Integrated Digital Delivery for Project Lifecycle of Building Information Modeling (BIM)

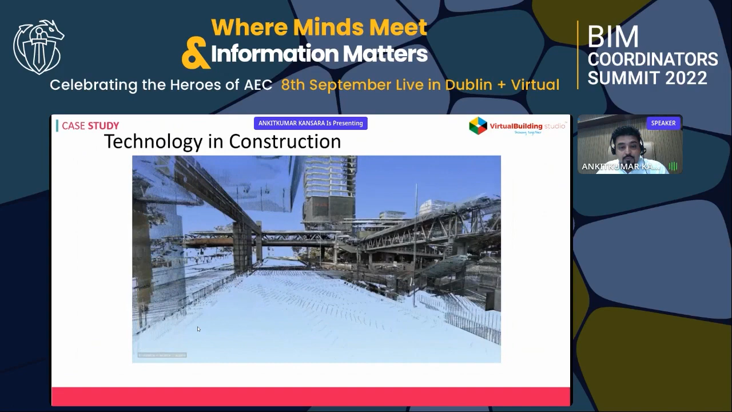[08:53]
we use you know slightly more advanced technology laser scan to beam here we scan existing